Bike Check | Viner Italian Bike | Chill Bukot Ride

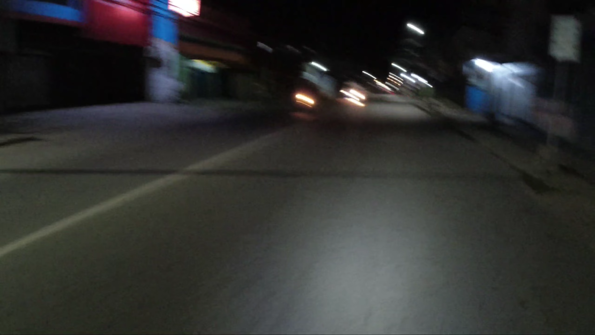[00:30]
Ito, solo rides na naman ako ngayon. Pumunta tayo sa San Jose. At ito, napakalamig ngayon. Napakalamig ng hangin, tapos headwind pa. Manginginig ka talaga. So, mamaya magkapainit tayo. Samahan nyo ako ngayong solo rides ko, guys, ha. Ingatan tayo ni Lord.
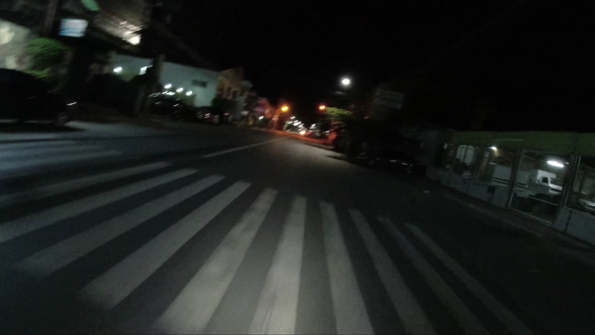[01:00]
Sana nakapag-bike din kayo. Saka shoutout sa inyo mga nagising ng maaga ngayon. Woo! Let's go! Tayo ngayon sa tulay.
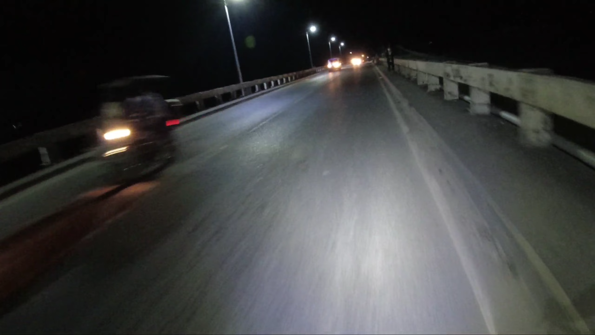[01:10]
Medyo marami rin sakyan ngayon. Mga alas 5 pa lang ng umaga. Napakalamig talaga. Grabe. Woo! Parang nasa Baguio. Go, guys. Oh, may sumabay sa atin si Sir Ian from San Manuel.
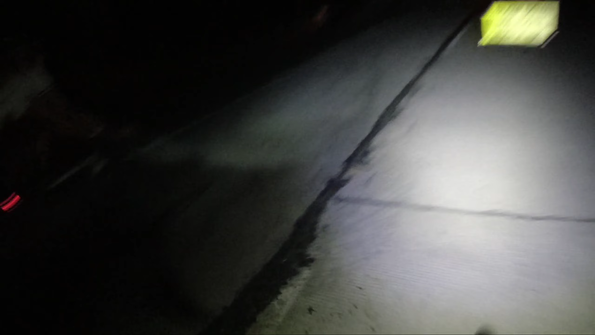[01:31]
Nakaano na siya, road bike. Oh, mukhang makapalaban ako dito, ah. Kumain ka naman, sir. Ayun, oh.
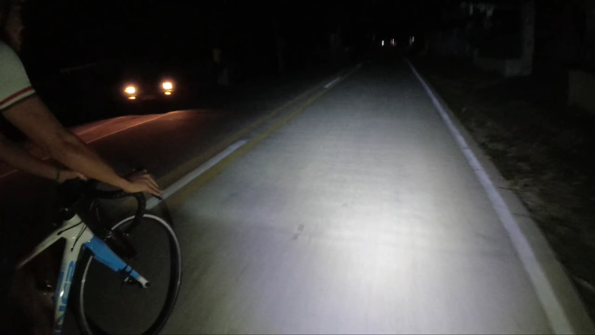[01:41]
Riding lang, sir. Ayun, ganun-ganun lang. Nasa lamak na kami. Nagkasama akong coach. Si Coach Ian.
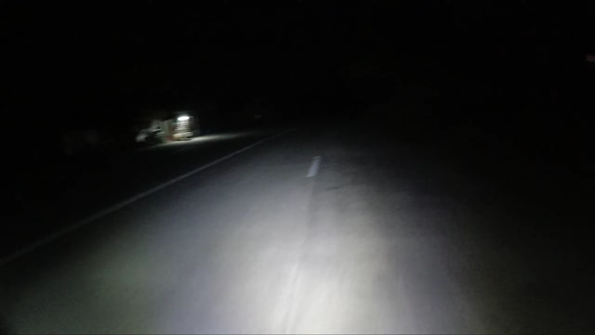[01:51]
Pumunta kaming Bukot. Pero reverse. Sa ano kami, guys? Burgos.